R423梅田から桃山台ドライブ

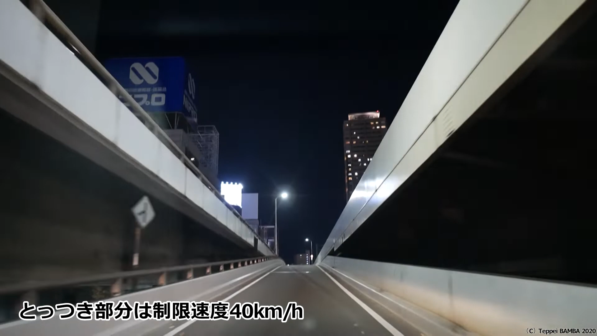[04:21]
40キロで走りまーす。はい。ここまで40キロで、ここから60かな。黄色。車線なんでね、左。車線変更できません。はい。ちょっと上すぎる?カメラ。ちょっと下にしようか。はい。
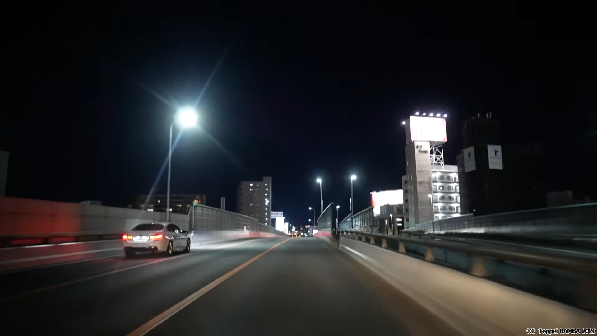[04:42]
さあ、いきましょう。今、今がちょうど60キロですね。
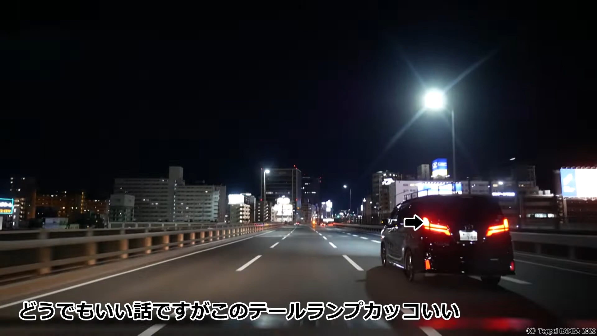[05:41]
右側の方にね、電車が通ってくれます。まあもうほんとすぐ目指す、千里中央あたりに到着ですね。
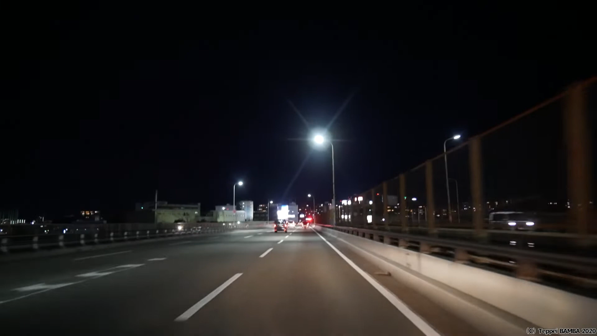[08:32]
で、まあ疑似明かすりを。まあ自分でやってるんですけどね。楽しんでおりました。あ、今もうこれ、神崎が越えて。もう、水田に入りました。うわ、すごい。大阪市から水田に入りましたけど。今、横風がすごくてね、ハンドル持っていかれそうになりました。バンチャンネルです。ただいま、千里入団方面ですね。今日は、桃山台出口になるのかな。こう、出てます。はい。まあ、エサッカーですね。エサッカー。うわ、すごいな。
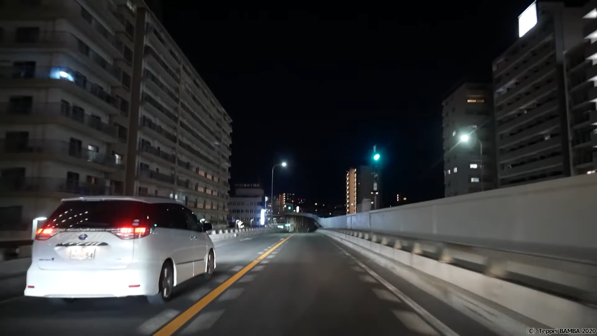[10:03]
どうも。なんで、ちょっと僕それ知ってからね。燃費おたの。燃費中のね。私、バンチャンネルが。車内やたら暖かくするというね。はい。ことになっております。お、23時になりました。名神高速道路のちょうど、下をくくっております。日本で最初の高速道路です。できても50年以上経つみたいなんですけど。その歴史的な高速道路のエリアが自分の地元というね。
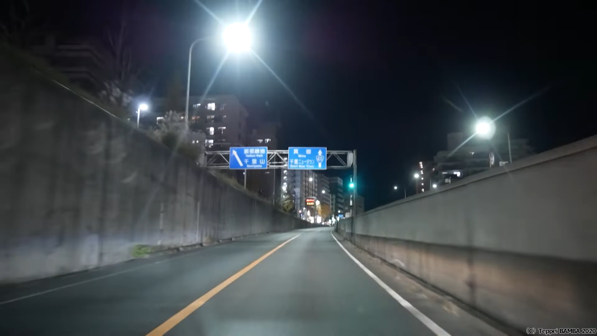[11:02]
美濃千里、ニュータウン方面ですね。しっかりと道路標識があるので、大変運転しやすいです。結構ね、僕はルミックスJ8を車内でぶら下げているんで、後ろからも多分見えていると思うんですよね。結構怪しいですよね。こんなごっついカメラぶら下げている運転している人って。世界でもね、多分僕ぐらいしかいないっていうのはちょっと言い過ぎかもしれないんですけど。だから、あんまり煽られたりとかしないんですよね。
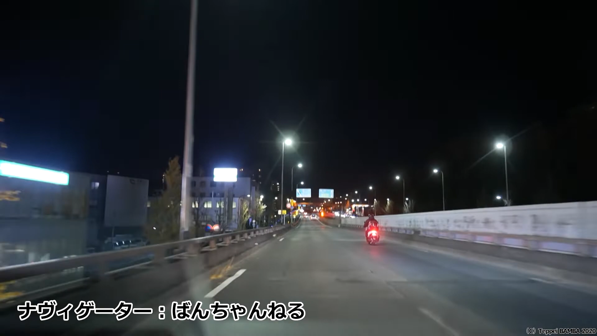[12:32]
バイクの方も、ドライバーの方も、軽トラックも、みんな元気に仲良くいきましょう。トヨタナンバーの車がありました。それでは次回の動画、ご期待ください。ご視聴ありがとうございました。チャンネル登録、高評価、コメントよろしくお願いします。さよなら。燃費は12.2キロですね。あんまり良くないな。